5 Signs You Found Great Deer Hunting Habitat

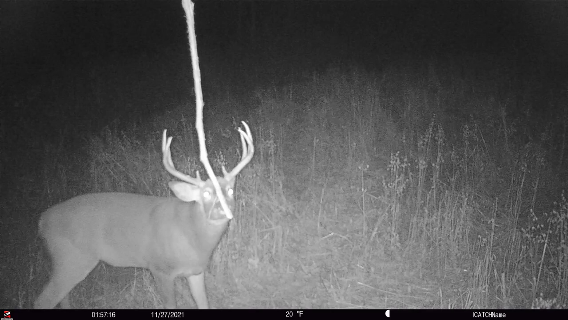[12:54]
That's why I don't like fake rubs or anything because that's cool to get a picture of a buck hitting a fake rub here and there. But I want when that buck goes through to hit that mock scrape every single time he walks by.